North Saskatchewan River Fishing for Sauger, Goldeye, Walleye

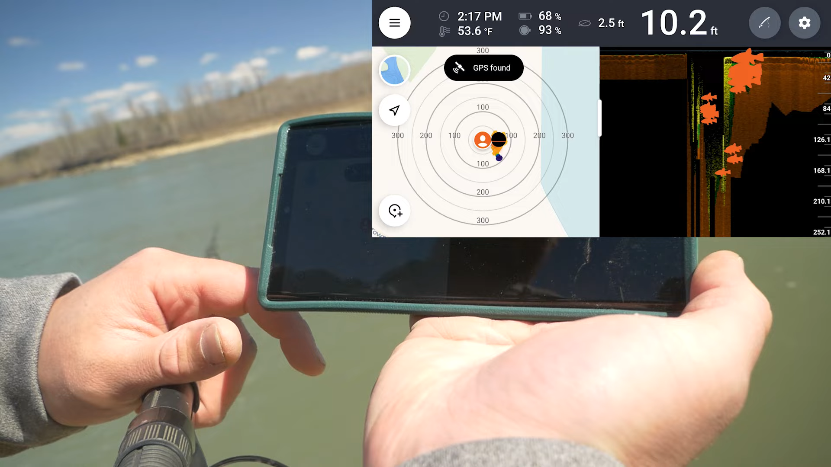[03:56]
On screen: depth 10.2 ft, water 53.6°F
right here we've got 8.9 9.8 10 feet that's all right i'm recording it here so all right so it's 10 feet out where the the device is right there so it's pretty good depth for
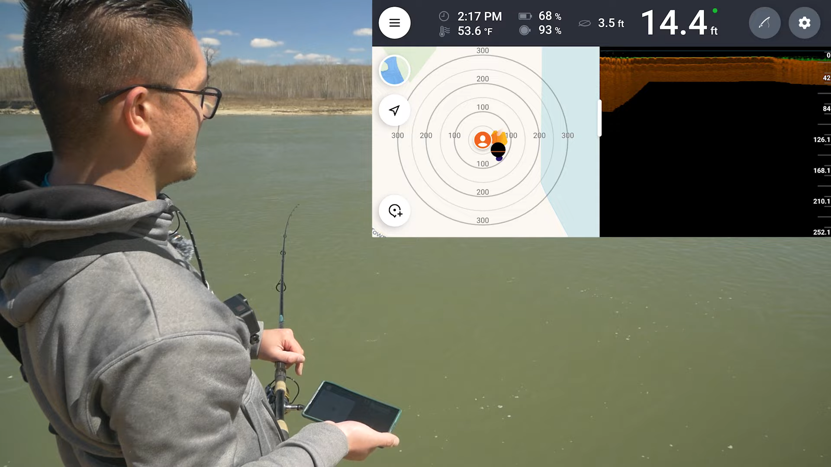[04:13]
On screen: depth 14.4 ft, water 53.6°F
river fishing um so our pickle rigs will be sitting on the bottom obviously